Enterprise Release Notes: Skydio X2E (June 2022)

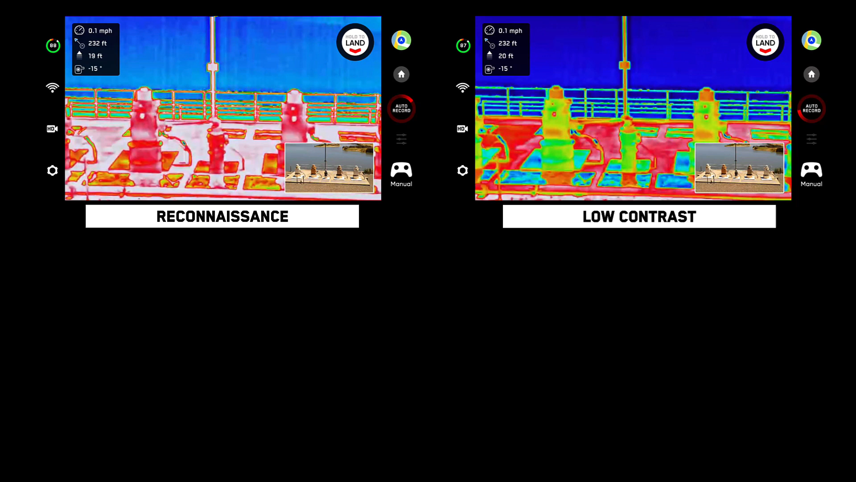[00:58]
Medium contrast is the default setting on your Skydio drone.
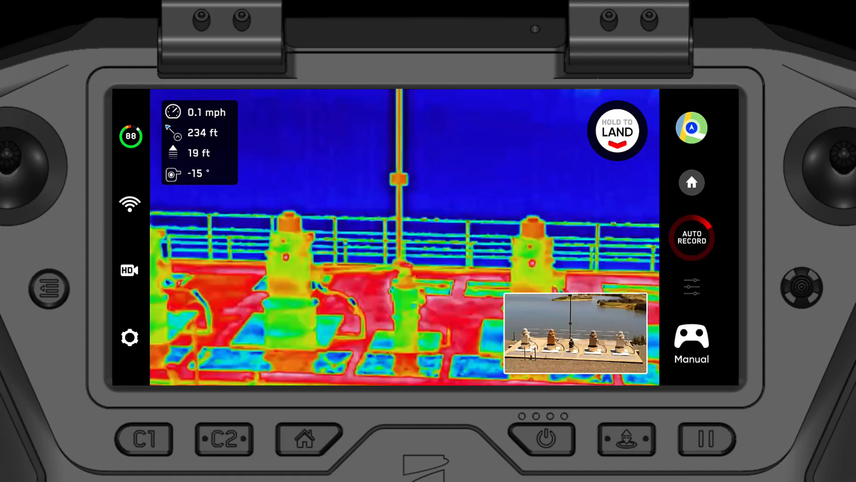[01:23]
To change your thermal imaging presets go to settings, controller, on-screen display, thermal.
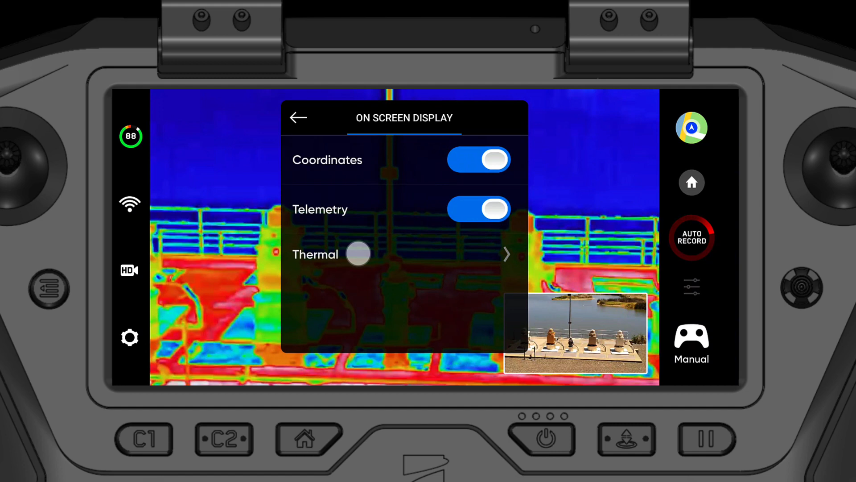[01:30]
Select AGC tuning to change between the four contrast options.
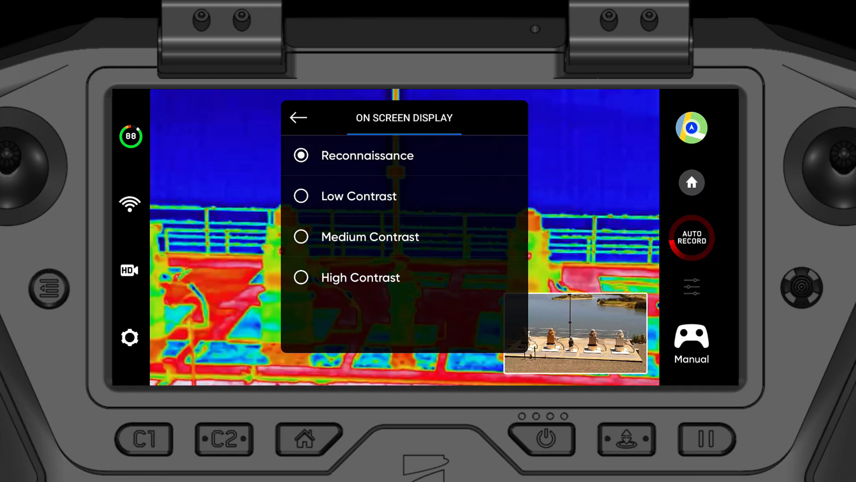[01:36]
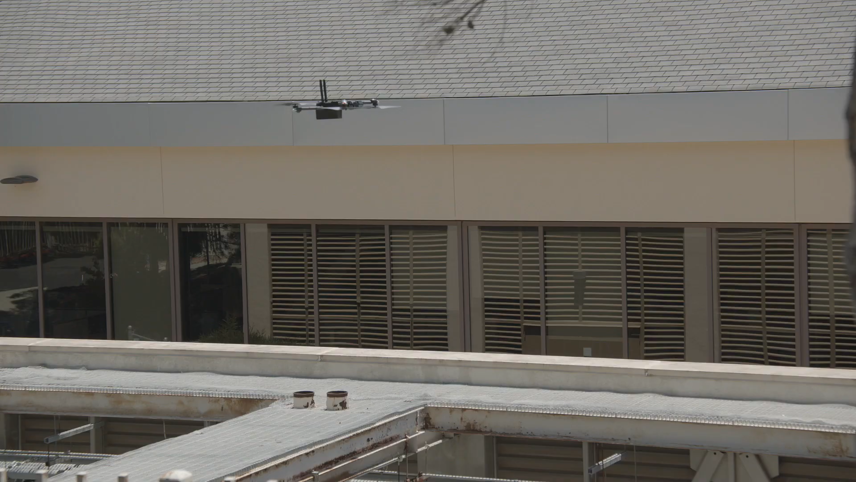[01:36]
AGC tuning stands for automatic gain control.
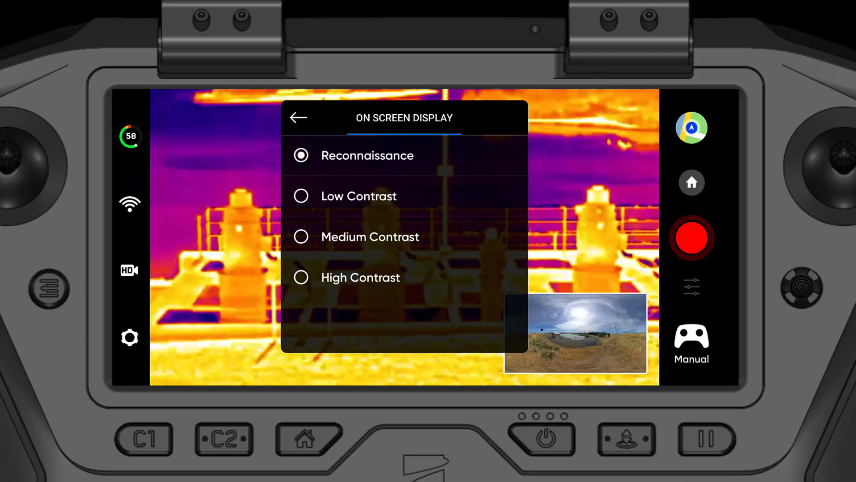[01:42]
This means that the gain or signal noise in your thermal image will automatically be tuned and optimized for the contrast you have selected.
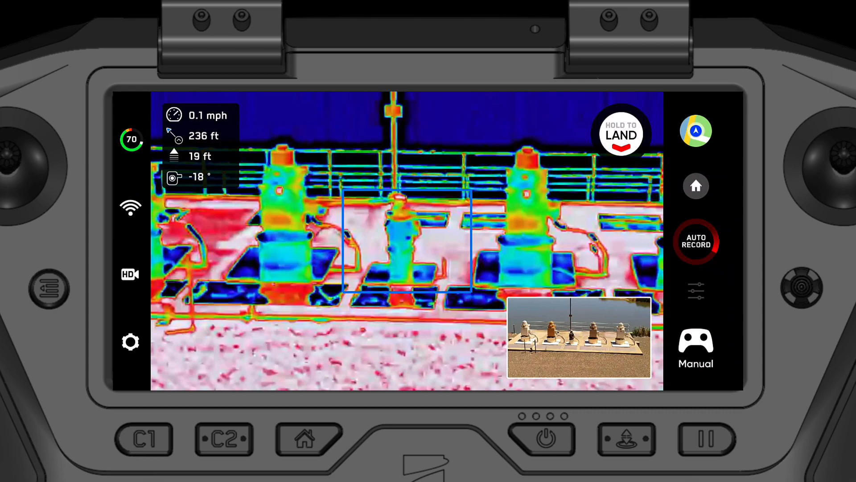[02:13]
This means that the area inside the region of interest will be optimized with your automatic gain control while the area outside of the region of interest will still show but not be optimized.
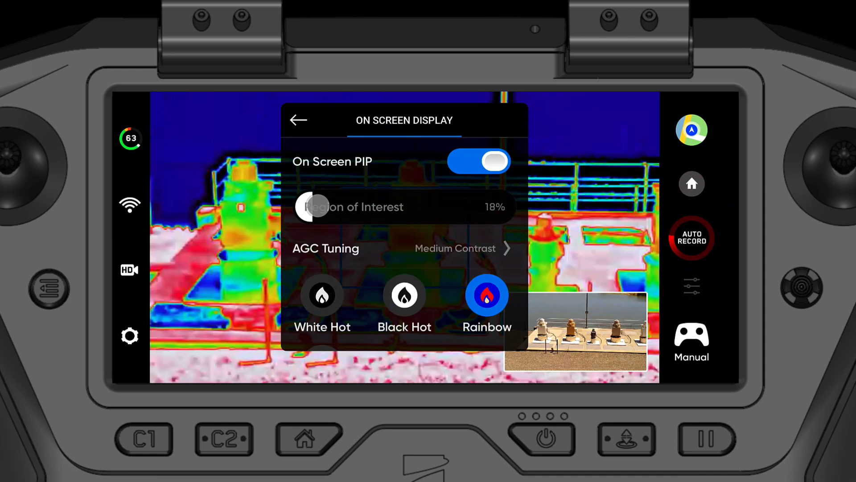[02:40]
Adjusting your region of interest can be helpful if you wish to ignore parts of your thermal reading that are irrelevant to you.
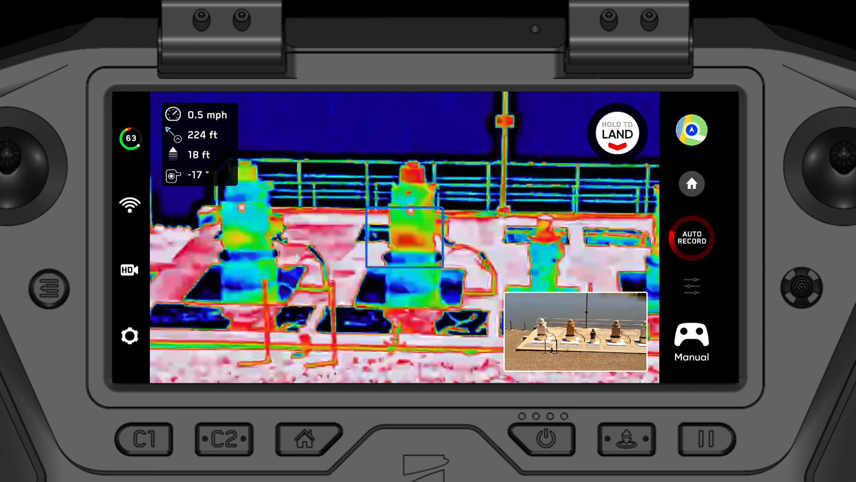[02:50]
For example, scenes that contain a lot of sky which appears very cold to the thermal camera. Doing so can improve the thermal contrast of the component you are most interested in and ultimately make it easier to diagnose thermal irregularities.
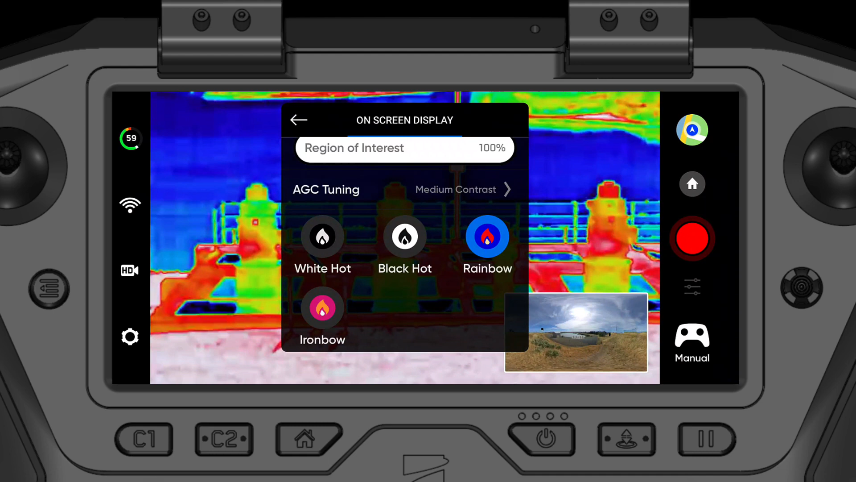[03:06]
Finally, these contrast and region of interest improvements are available regardless if you're using white hot, black hot, rainbow or the ironbow palette.
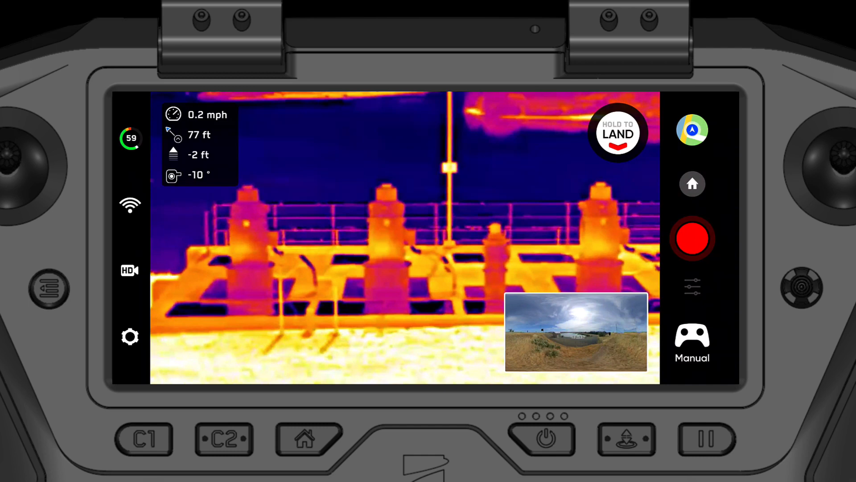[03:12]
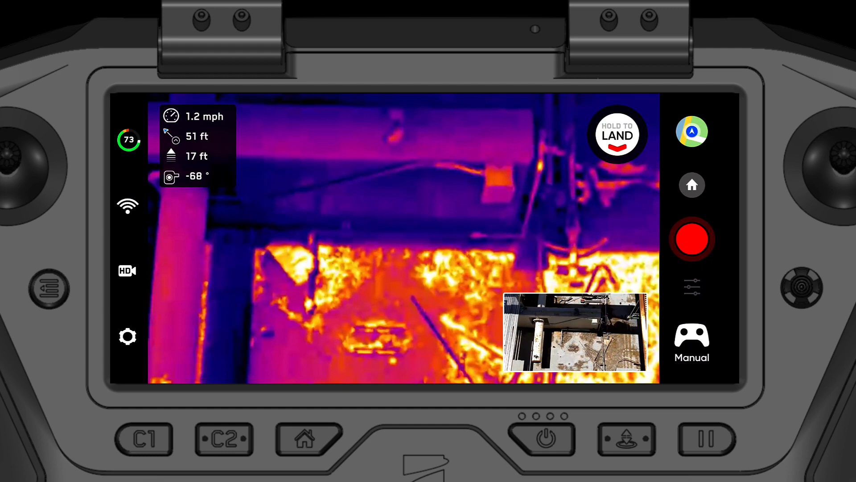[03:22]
Skydio has now implemented updates that bring you an improved infrared streaming quality.
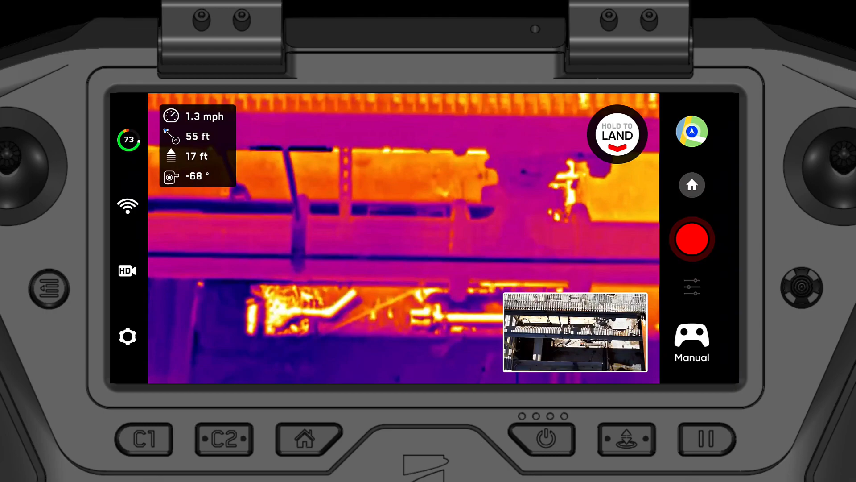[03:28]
If conditions are optimal, your Skydio drone will now use an adaptive bitrate to stream infrared up to one megabit per second.